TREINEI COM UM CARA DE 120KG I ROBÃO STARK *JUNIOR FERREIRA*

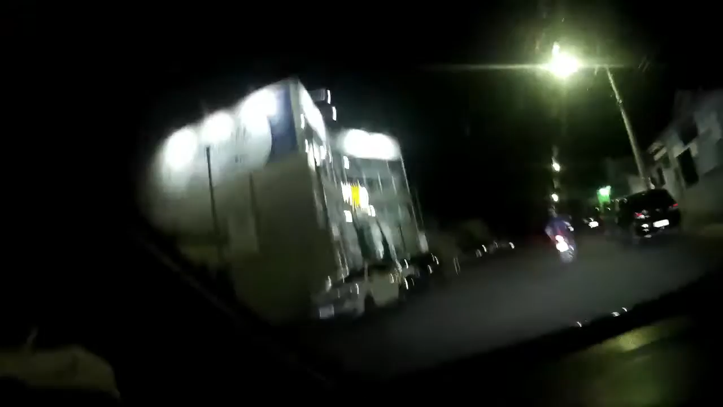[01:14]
Acabamos de chegar na gym. Olha a estrutura dessa academia.